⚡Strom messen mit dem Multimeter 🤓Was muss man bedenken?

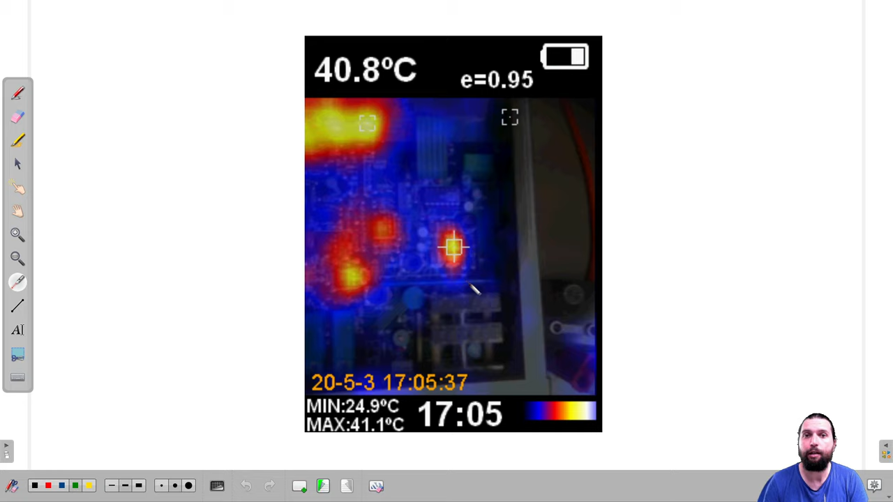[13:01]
On screen: spot 40.8°C, max 41.1°C, min 24.9°C
Hier waren die zwei Messwiderstände. Und hier haben wir die Sicherung. Und die wird richtig rot, also die wird richtig warm. Wir haben hier jetzt eine Temperatur von 40,8 Grad gemessen an der Sicherung. Also die wird warm. Und eine Sicherung wird warm, bedeutet der Widerstand dieser Sicherung erhöht sich.